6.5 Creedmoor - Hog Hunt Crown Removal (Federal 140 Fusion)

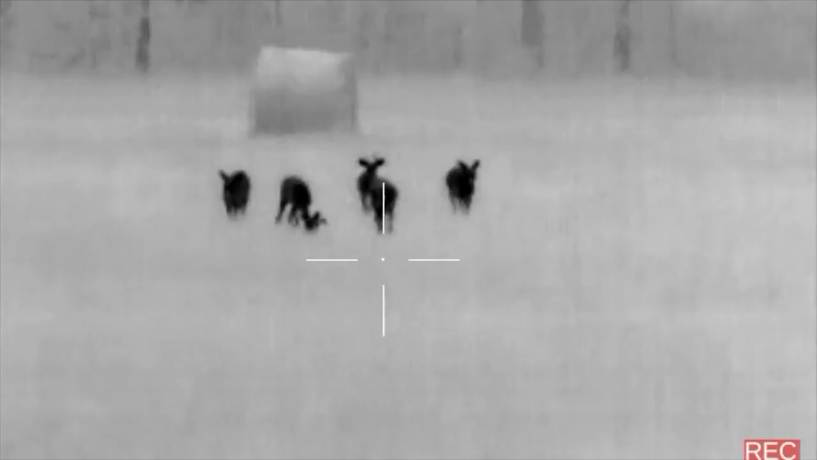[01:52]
There was a feral cat in a tree directly west of me at about 125 yards.
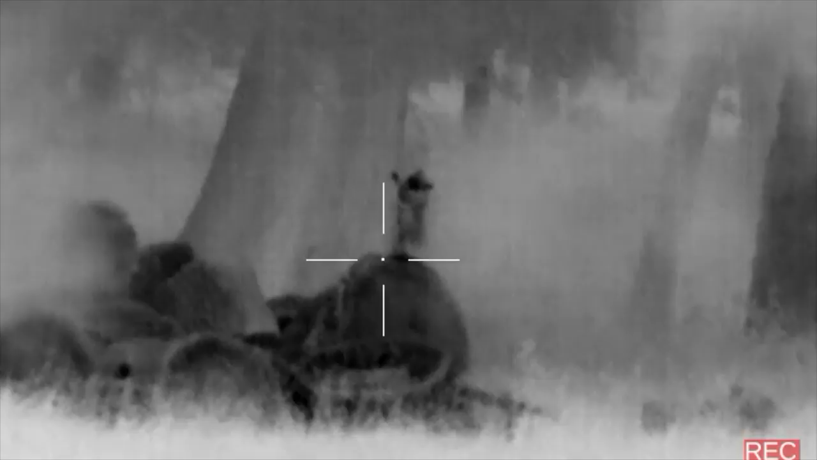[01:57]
A raccoon family southwest of me at 150 yards,
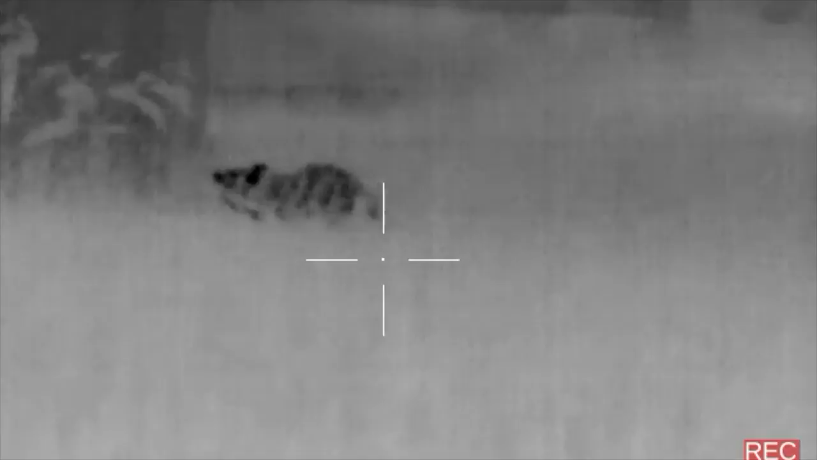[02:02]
a possum 50 yards north of me, and it was cool seeing him feed off the tree.
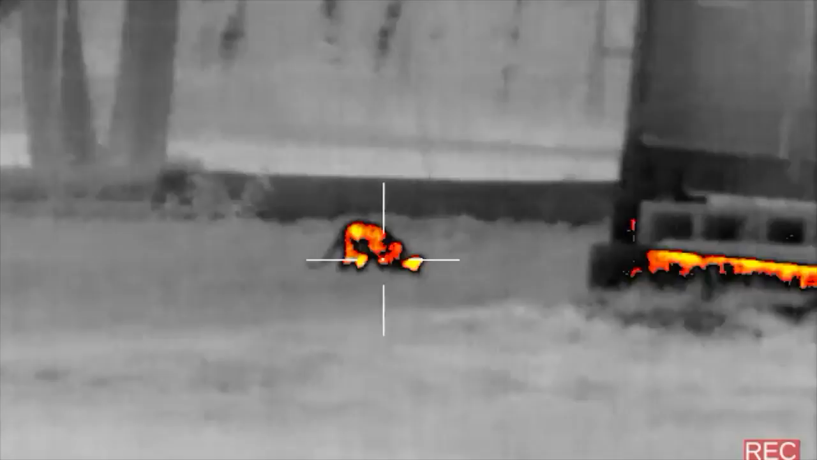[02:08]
Another feral cat near the barn about 100 yards northwest. That being the case, I did not get to put out any of the hog macks.
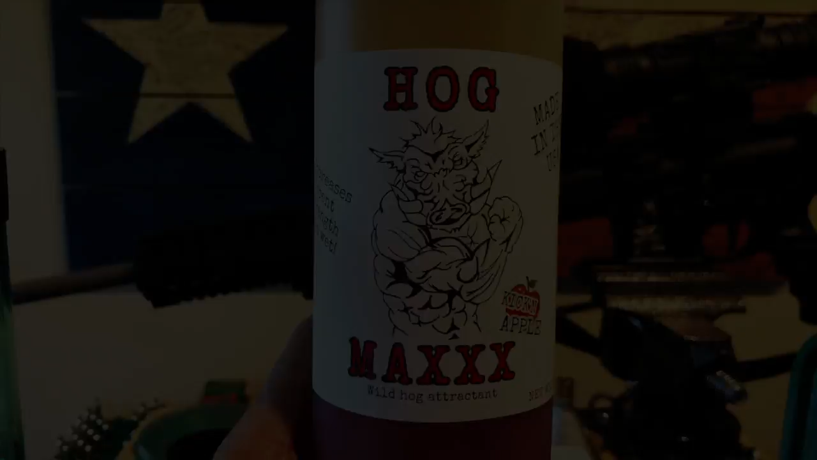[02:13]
I arrived at the property around 8:30. The wind was blowing constantly south-southwest.
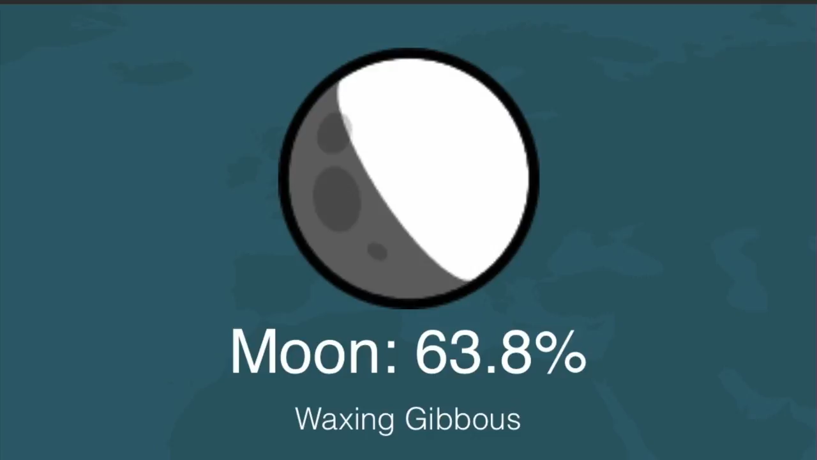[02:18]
The moon was just over 60%, so walking out into the open field was not going to be an option.
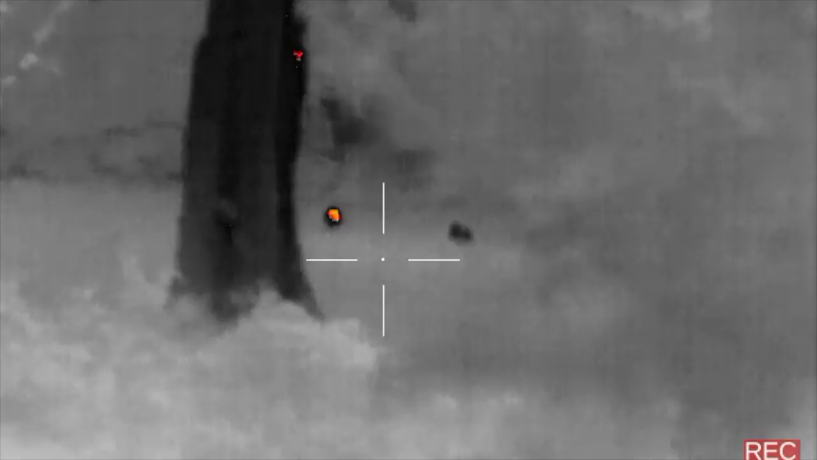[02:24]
At sunset, I spotted a heat signature a good 250 yards to my southwest. The raccoons I spotted earlier were in this general area.
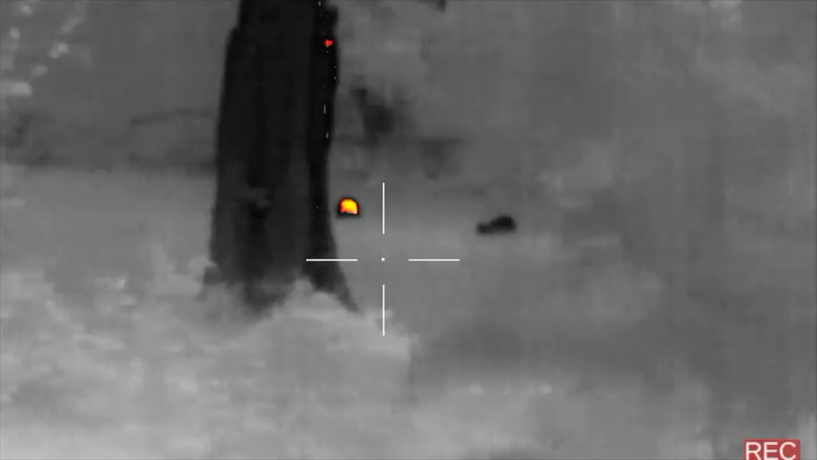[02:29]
I zoomed in to get a better ID and realized these are definitely hogs. I dashed down there and realized the grass was thigh-high.
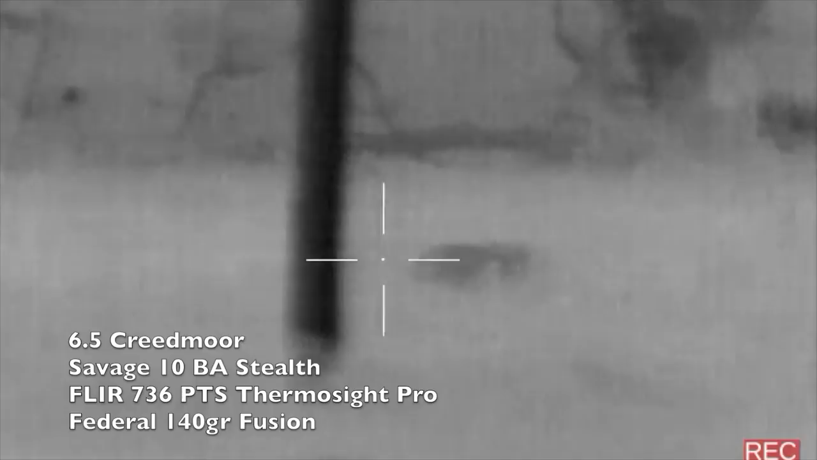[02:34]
This was going to be an issue, and we'll pick up the action from here.
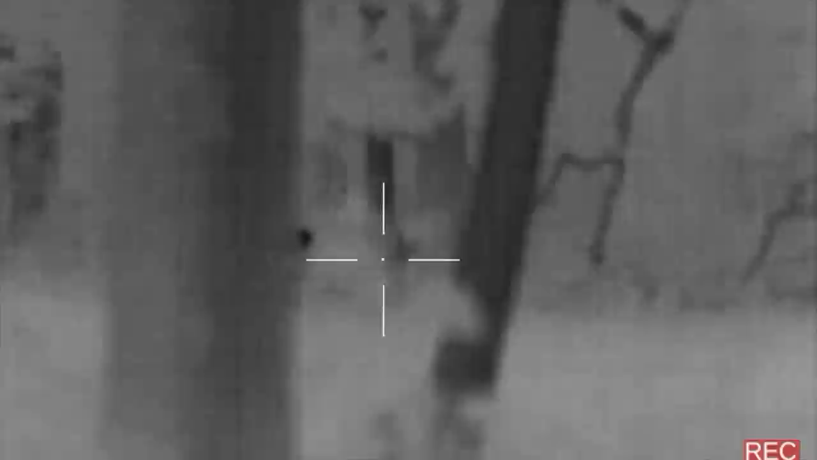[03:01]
I think we got something up here. Even through that thick grass. Oh, look at this blood trail.
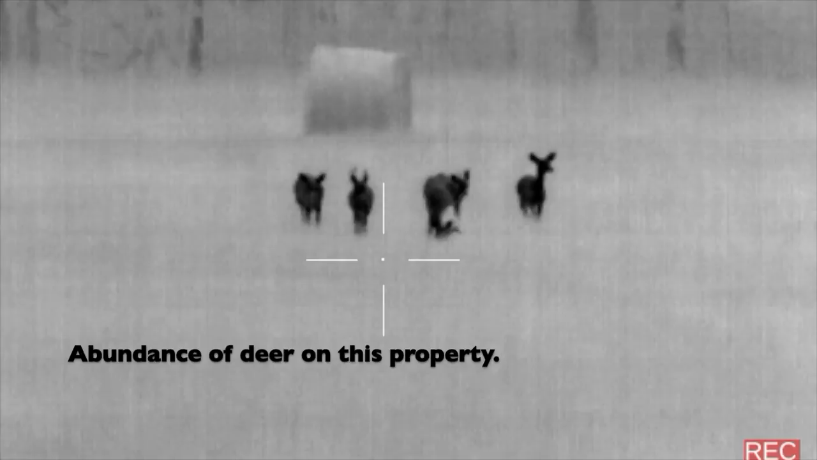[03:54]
They're coming right at me. They may look like they're close, but they've got to be a good 200 yards out.
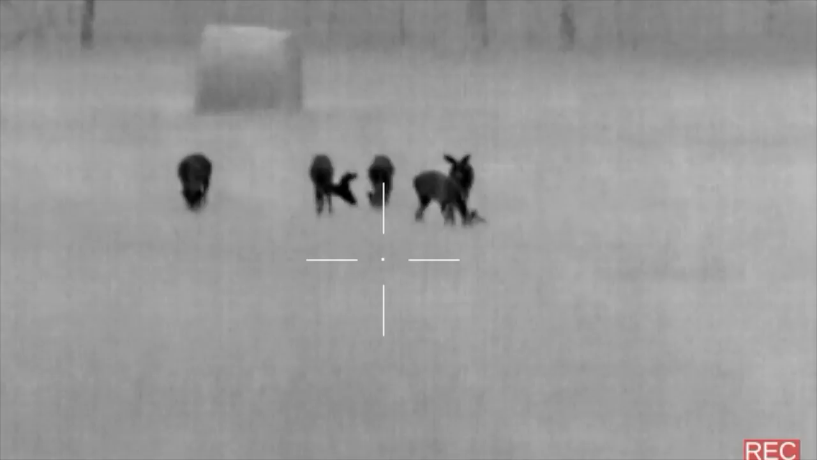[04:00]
This is a fixed 6x zoom. That was funny.
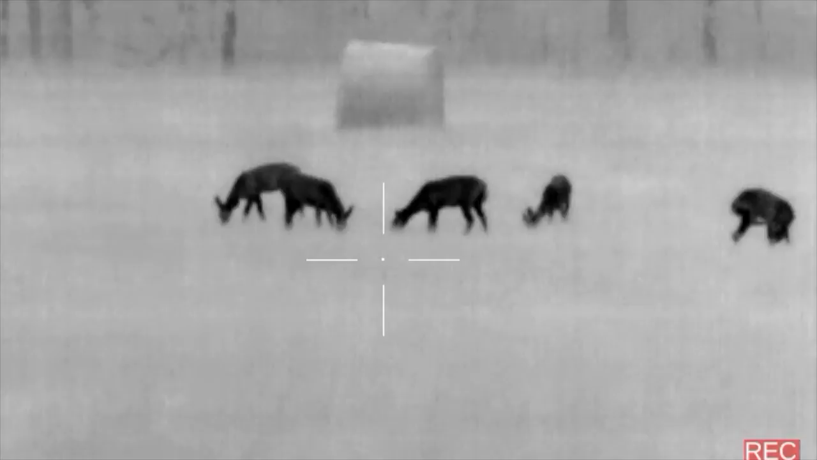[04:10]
Let's give you all a couple of color palettes here.
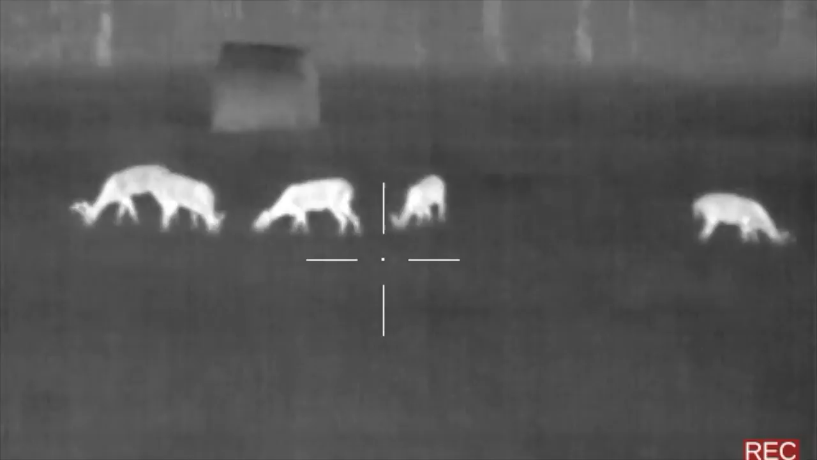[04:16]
There's a white hot.
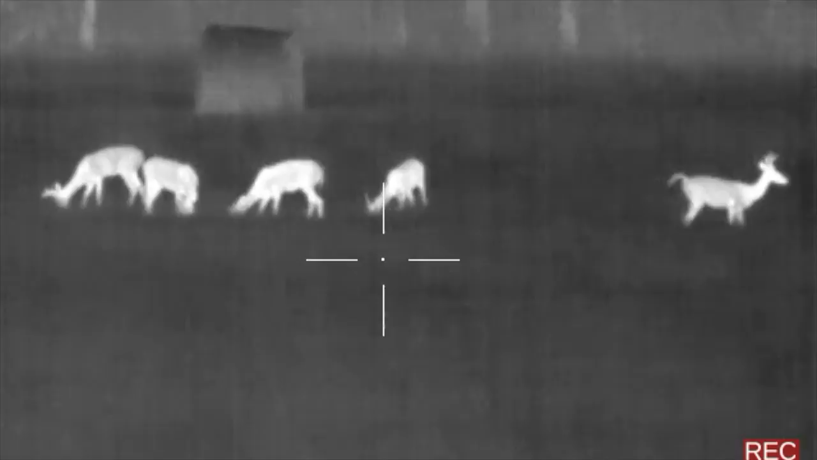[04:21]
And outdoor alert.
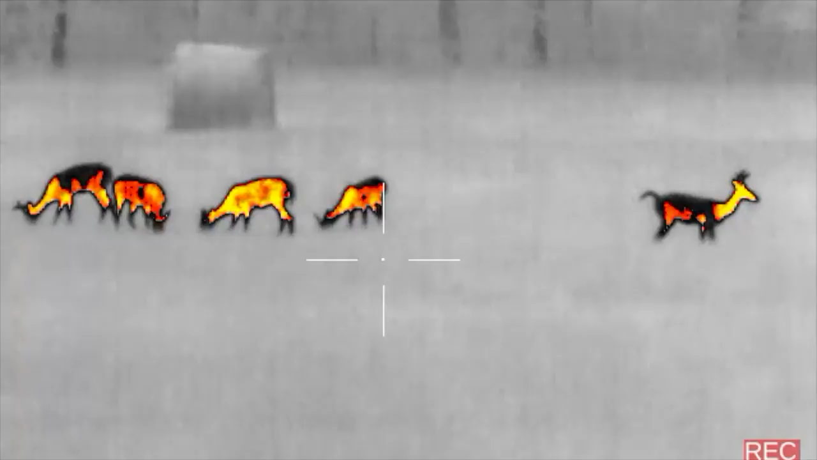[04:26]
Usually like keeping it on black hot.